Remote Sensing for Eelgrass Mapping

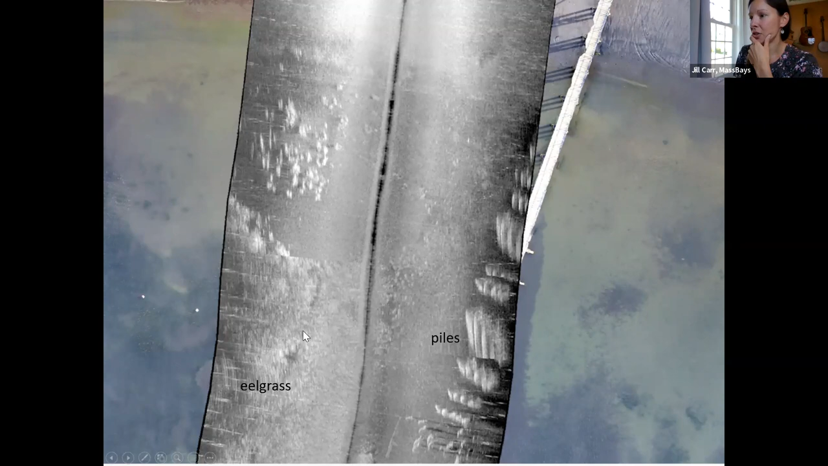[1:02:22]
The eelgrass signature is, is totally different over here. Um, including, you know, patchy areas. And this, um, this is drone imagery over swamp Scott.
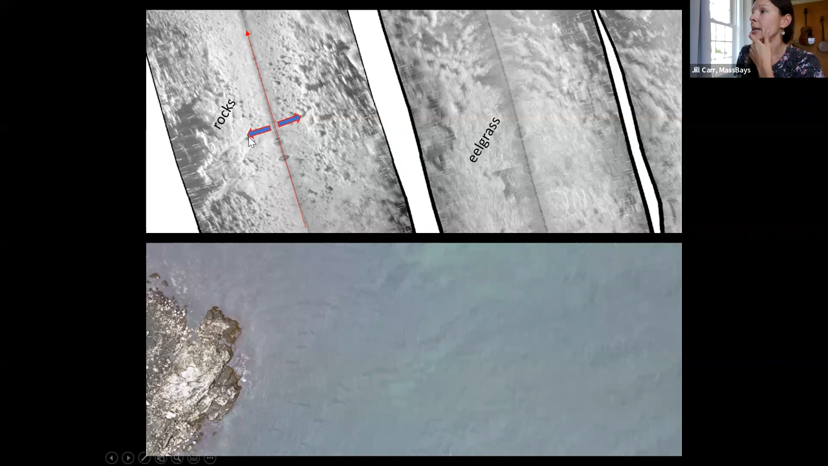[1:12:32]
So, uh, just to remind you, um, in a side scan sonar survey, this red arrow up the middle, that's the, the center line, the boat is traveling that way, um, and the sonar is looking directly underneath the boat to the left and to the right, creating an image based on the sound that returns. It's going right over, um, if you can see my screen on the bottom, it's going right here next to these, these rocks, this emergent island, and this is what it's seeing underwater, is this rock surface.